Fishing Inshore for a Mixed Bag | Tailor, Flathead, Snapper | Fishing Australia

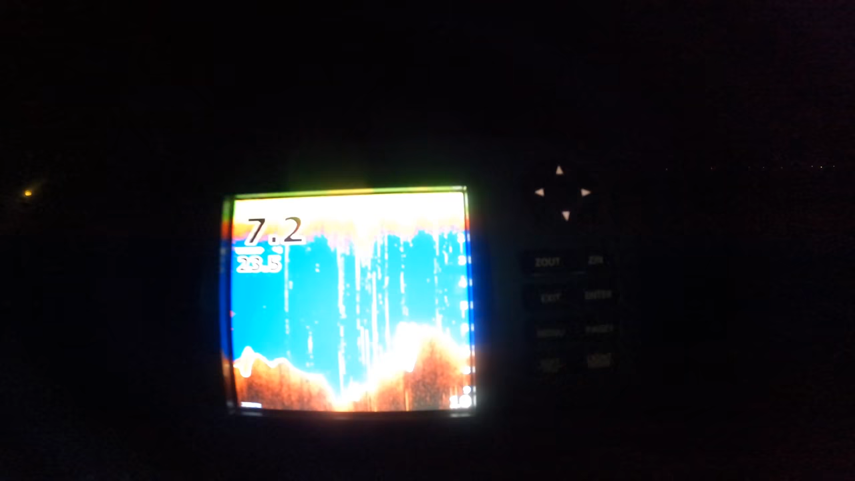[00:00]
all right so we've got some real heavy country you can see all the heavy kelp hanging off the edge of that there that's all heavy kelp country so this is just like a big sort of unsure ledge I guess you'd call it drops down 8.7
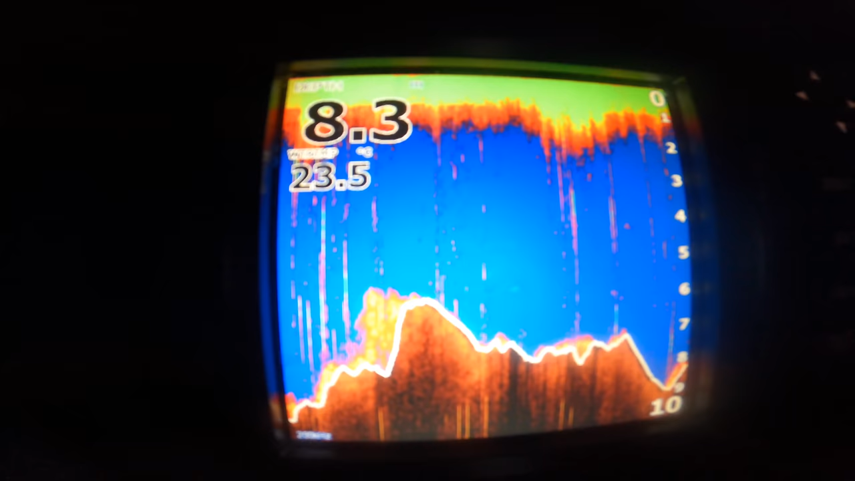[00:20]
still pretty kelpy sort of stuff and then off the back here to nine where it is now where it starts to peter out and this sort of stuff here
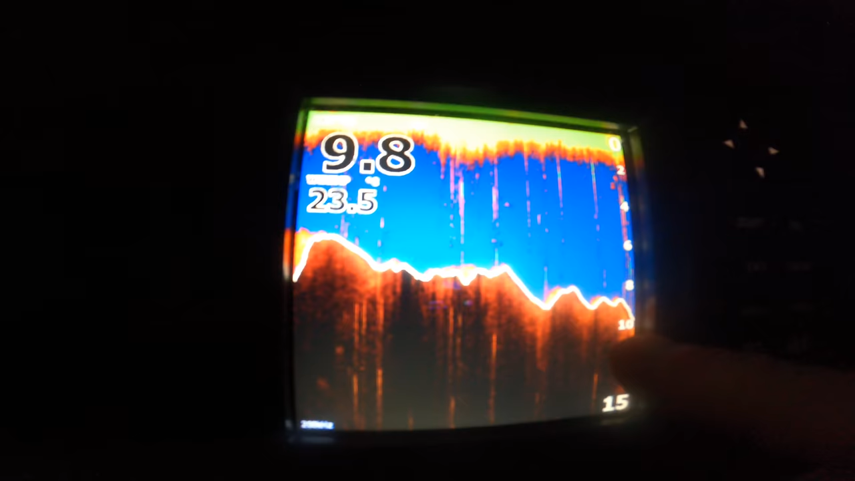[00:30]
is more your fluffy red sort of weed in the 10 meters fluffy sandy red sort
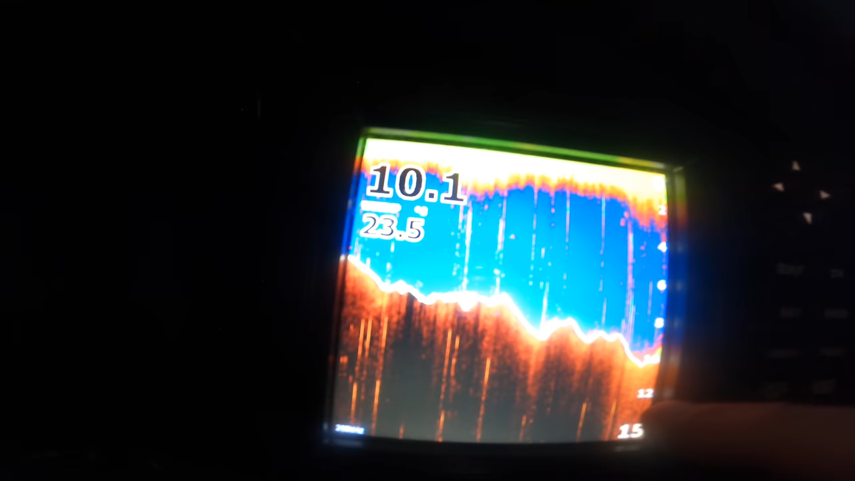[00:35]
of weed you can see how the light how it's lightened up down here now that's onto the sand
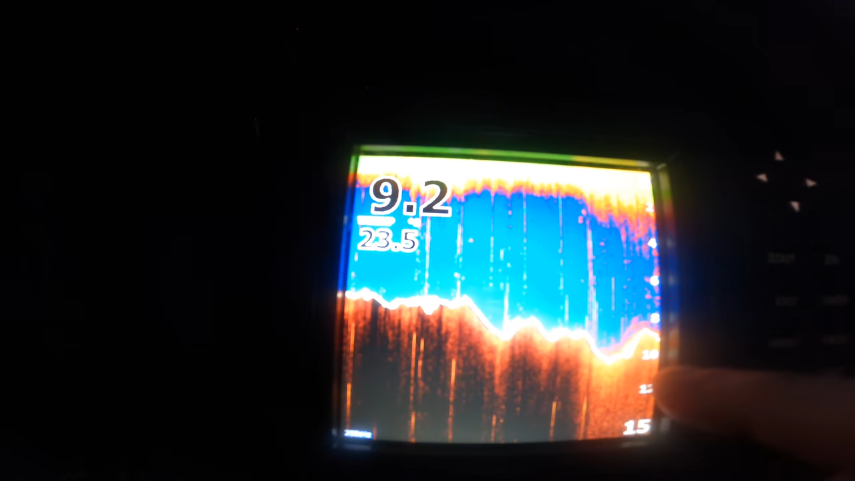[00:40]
here see this is dark that's your heavy reef here it's lightened up onto the sand and
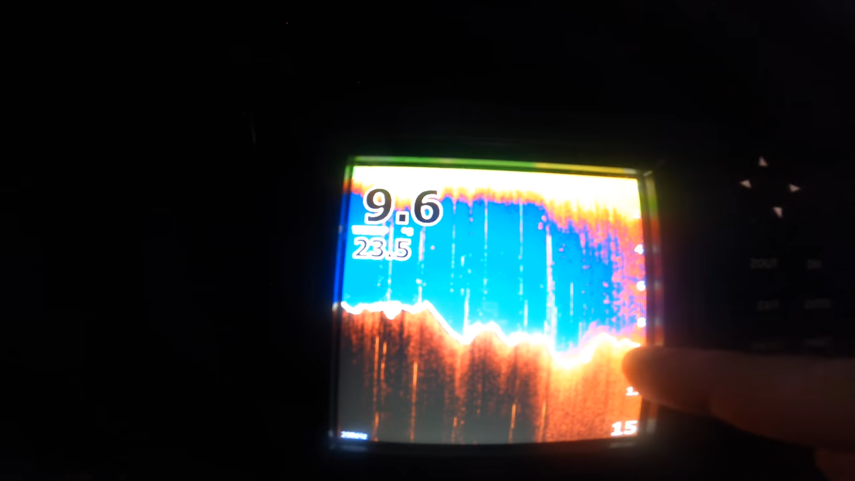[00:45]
you can see all this fluffy red weed sitting on top of the sand so this is where I'm going to sit sort of just on that edge where it drops from 8 down to 9